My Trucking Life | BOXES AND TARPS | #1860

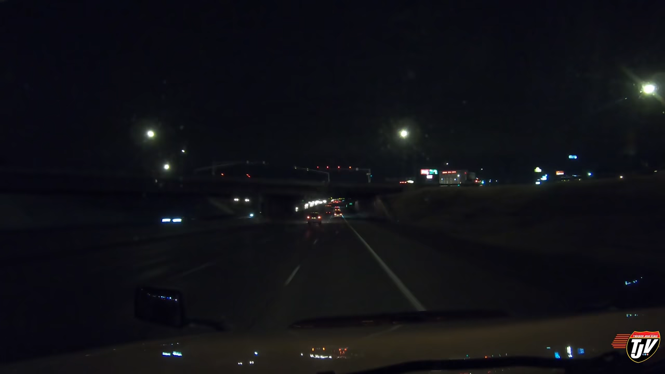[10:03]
We're just rolling into St. Louis, Missouri, or St. Louis, however you want to pronounce it. This is a big city. This is another big city. I don't know if we're going to get to see the arch. The Gateway Arch, that's what they call it, right? So wasn't St. Louis once named sort of like the Gateway to the West or something like that? That's what Winnipeg's nickname is, too. Winnipeg's the Gateway to the West in Canada. But we don't have a big arch. We don't got much of anything.
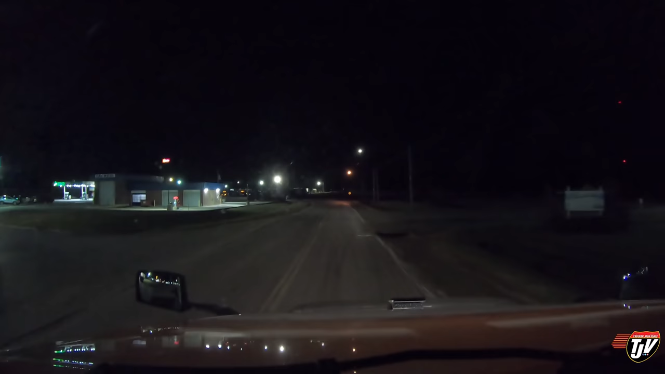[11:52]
Why would I go right? Oh, Walmart's right. Hey, I like your thinking, Karen. I didn't even notice that. There's Walmart there. No, we're gonna go left though. Coffee break time. About halfway through our day. Got another 5 hours to go. We've driven about 5 hours already. Grab me a coffee at this area.
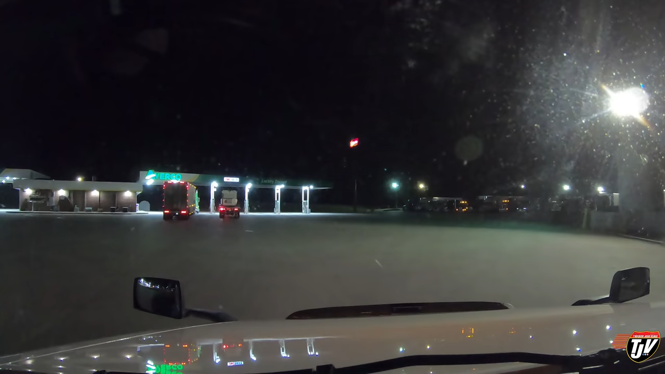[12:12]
In 400 meters, turn Erico, right on. Erico. US 61. Locally owned. Well, cool. I'm going to park on the edge of the pumps here because I'm just going in for a coffee.
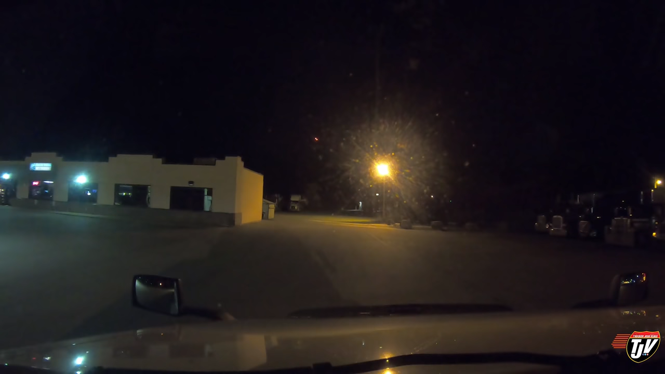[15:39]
There's a parking right here already. There's a park right there. I'm going to go park off in the back on the side somewhere. Where it'll be quiet and peaceful. I'm going straight to bed. I'm tired. It's been a long day.
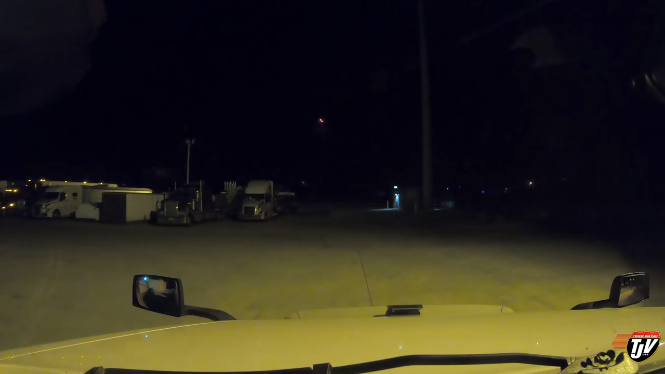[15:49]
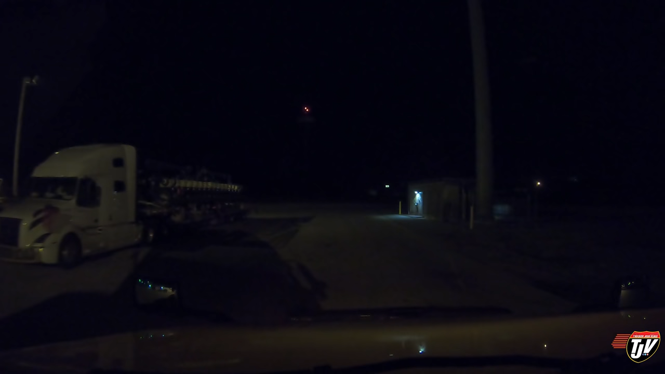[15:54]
1,052 and a half kilometers, so that's 650 miles or so, 607. It's been a long day. Oh, there's like nobody back here at all. Check that out. All right, well, we're gonna turn around and back in right here. Hopefully nobody comes and parks right beside us, because that's usually what happens.
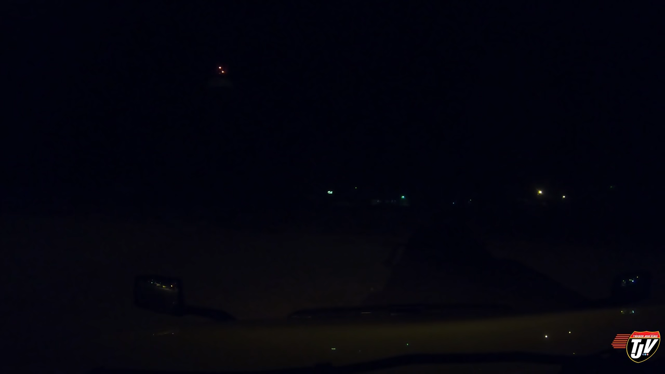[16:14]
I find a nice quiet spot off on my own in the back. Did some light turn off? What happened to the lights? Hey!